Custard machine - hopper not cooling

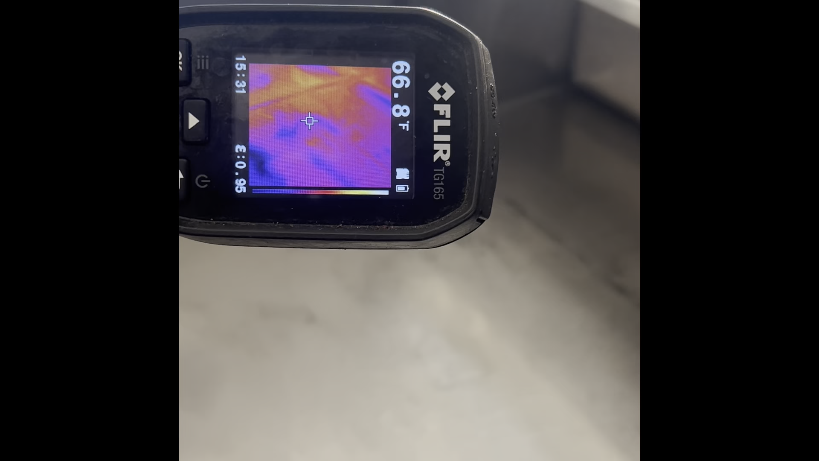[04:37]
On screen: spot 66.8°F
but I can promise you it's 66, 63. So you're getting reflected heat off the top.